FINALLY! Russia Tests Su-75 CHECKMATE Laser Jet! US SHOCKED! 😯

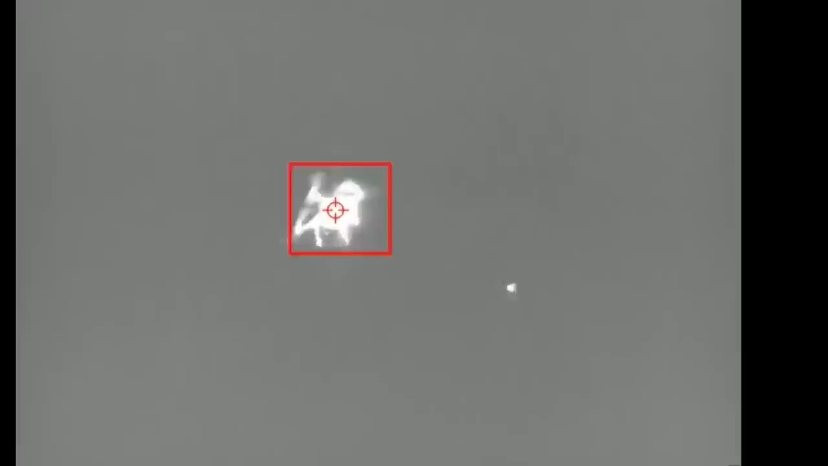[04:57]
The computer picks aim point, dwell time, and shot order at machine speed.